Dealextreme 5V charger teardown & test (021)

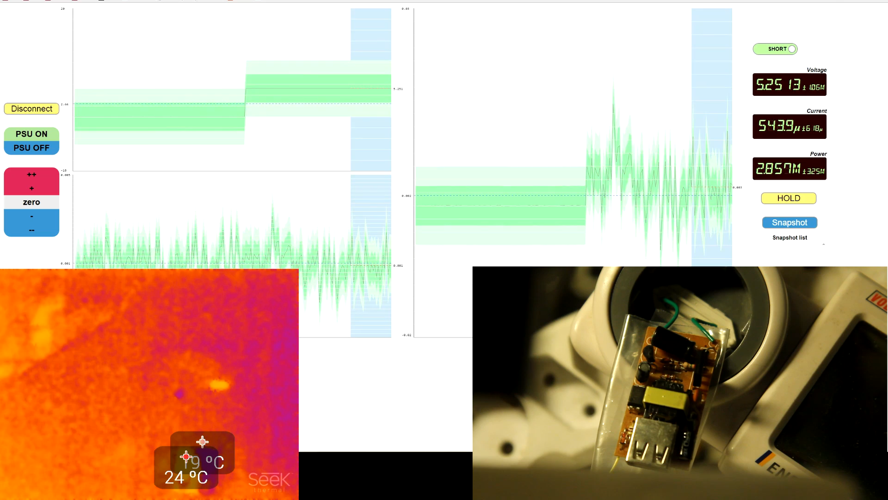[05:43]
Yeah, I can already see some very nice spikes on the output. Anyway, it's outputting 5.25 volts. Yeah, I think it's safe to start loading. Let's go to, like, 100 milliamps. 115. It's holding up pretty well, actually. So, that's 600, 700 millifolds ripple.
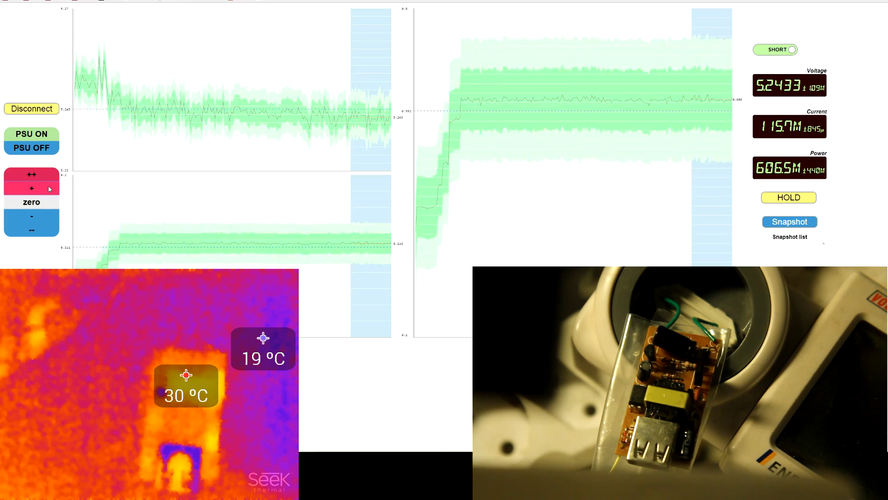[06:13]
Really bad. Let me just pan over the camera real quick to show you. That's how it looks. Like, half an amp.
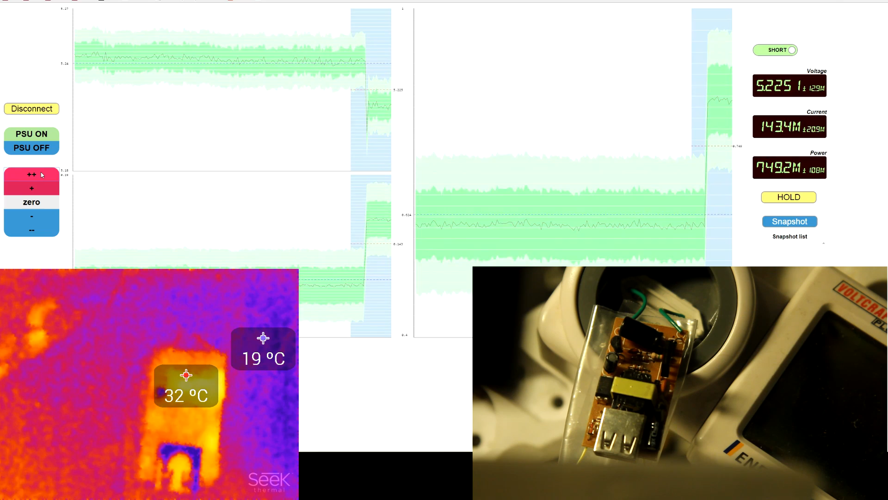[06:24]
Usually, these power supplies don't actually go up to a full amp. They go up to maybe half an amp. And, yeah, here we pretty much see what usually happens. The voltage has sagged to just under 5 volts.
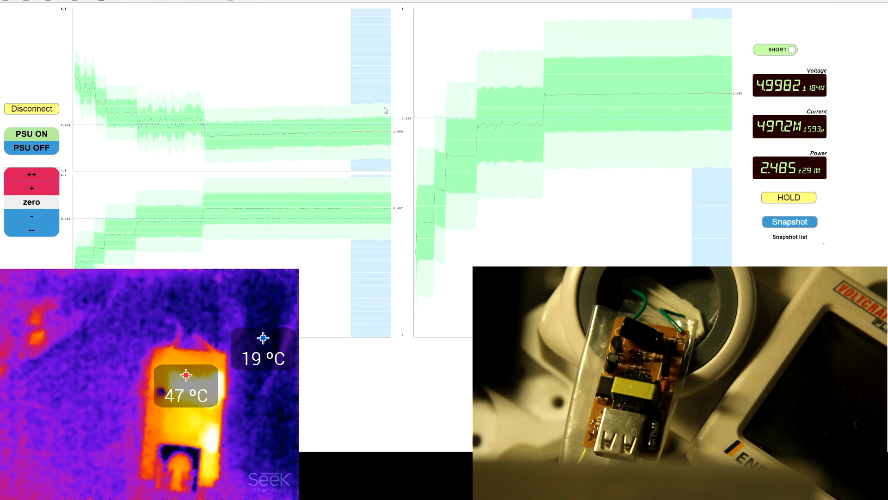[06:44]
And the ripple has become really pronounced. I'll pan over the camera again.
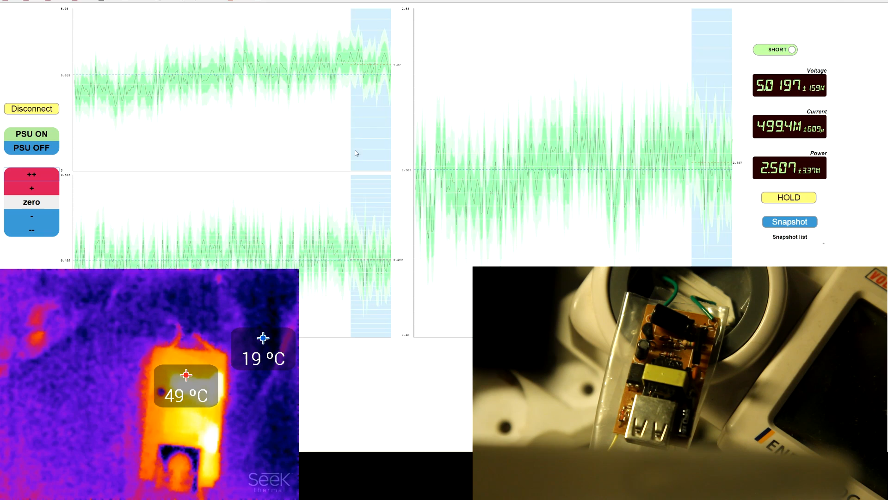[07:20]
So, let's see if it goes any further. 2.7 watts. Voltage sagging significantly.
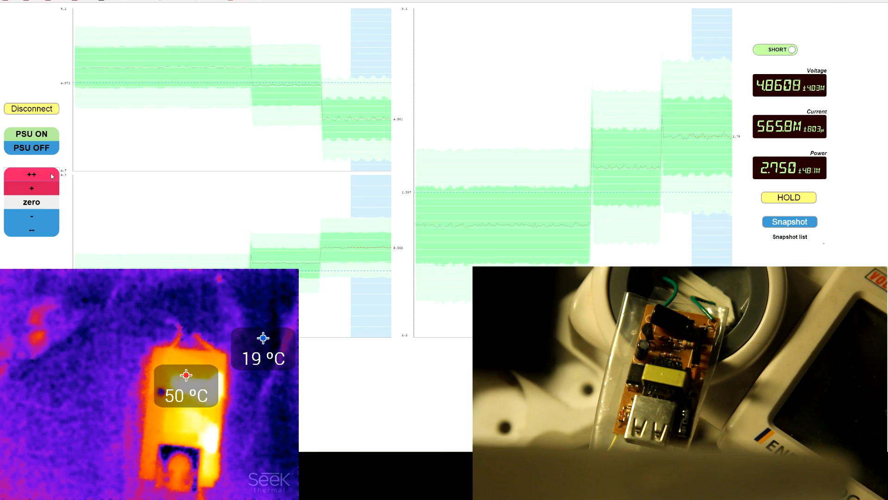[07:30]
On screen: max 50°C
And the output ripple is just getting mad. The oscilloscope is already seeing this. It's a 50 hertz signal that you're seeing. So, actually, the input voltage, as it's rectified from the mains, it's put into the main capacitor. And that primary capacitor is just very small. So, it causes the input to sag. And it doesn't have very good power supply rejection.
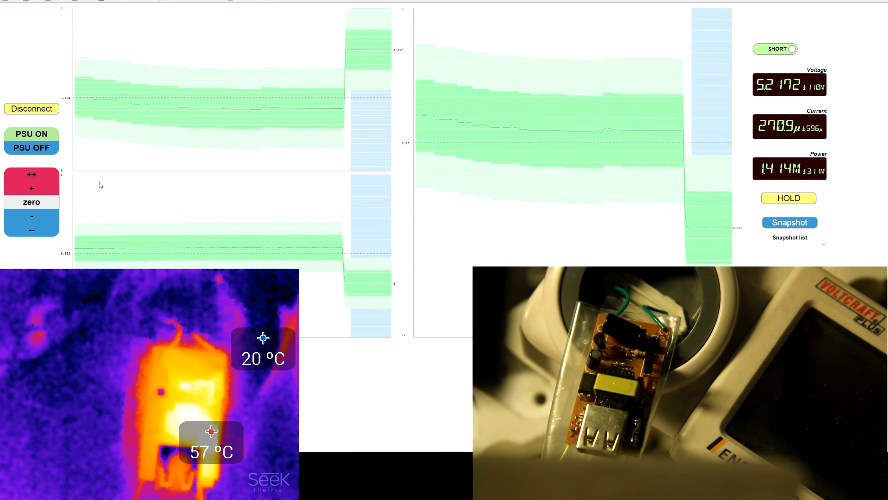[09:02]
No, it's 655 milliamps. So, that's it basically. So, yeah. Unfortunately, no explosions today. So, yeah.